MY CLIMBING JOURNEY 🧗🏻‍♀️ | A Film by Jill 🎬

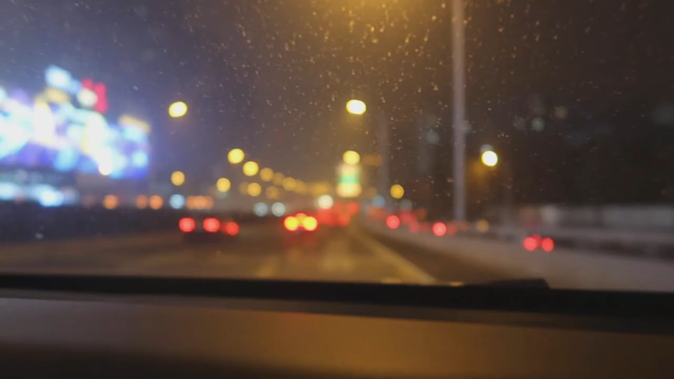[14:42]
It was a Friday night and when we were driving to the climbing gym there was a huge traffic jam so I basically sank all the way on the car.